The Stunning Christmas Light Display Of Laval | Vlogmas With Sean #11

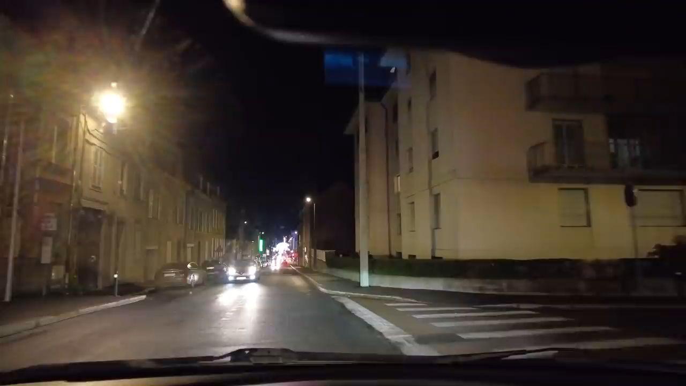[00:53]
We are in the fabulous town of Laval.
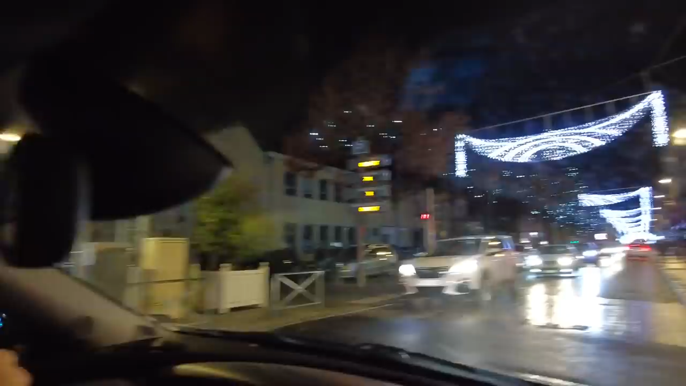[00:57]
There is a beautiful street of lights above, as you can see.